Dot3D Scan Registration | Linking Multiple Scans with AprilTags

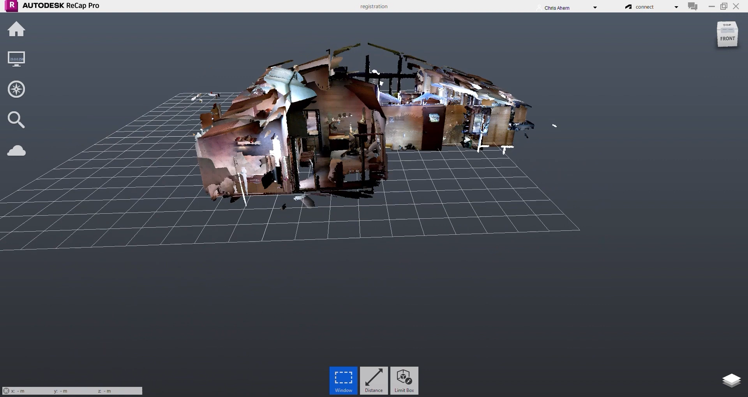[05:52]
If you want to move on to AutoCAD, Revit, etc.,
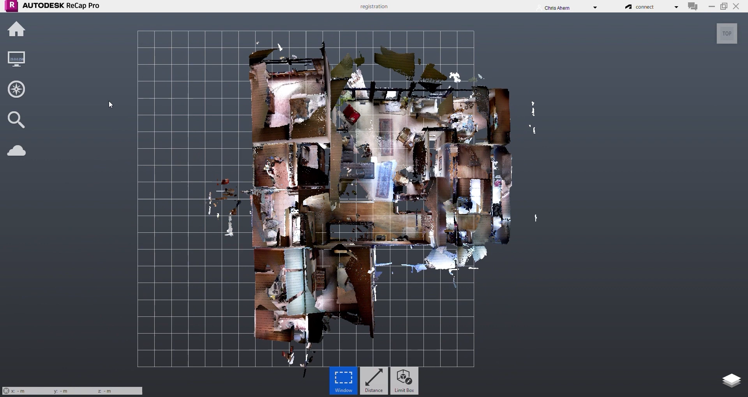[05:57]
you would export an RCS file from here, which can also be exported from DOT 3D on Windows.
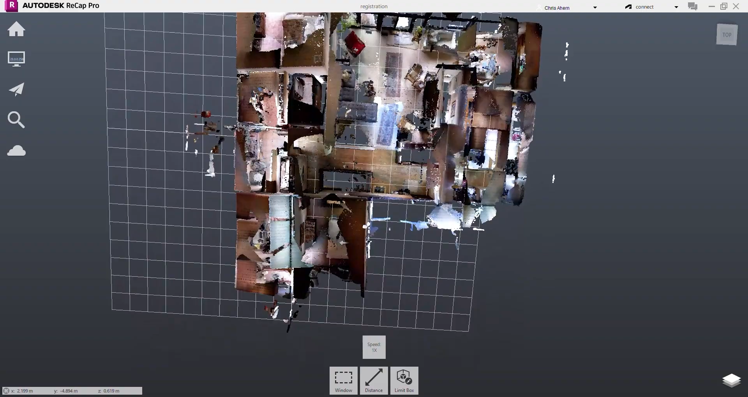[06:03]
If exporting to a unified RCS here from Recap,
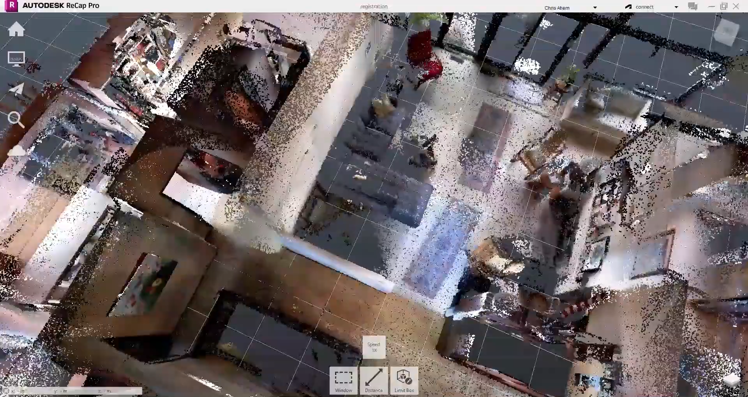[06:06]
you also want to make sure to check the decimation setting on export to.
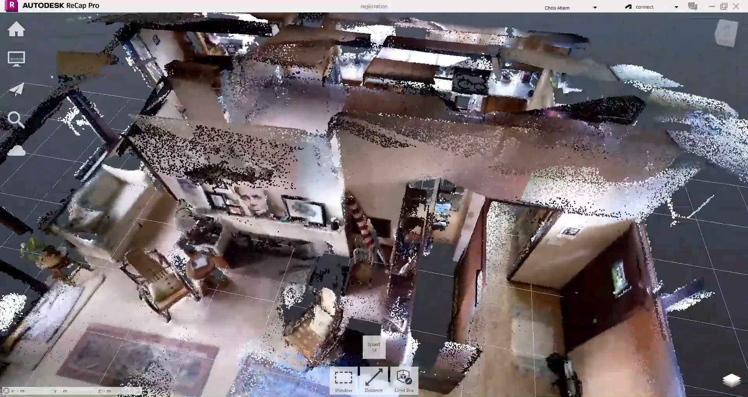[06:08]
By default, it will try and decimate your scan on the way out as well.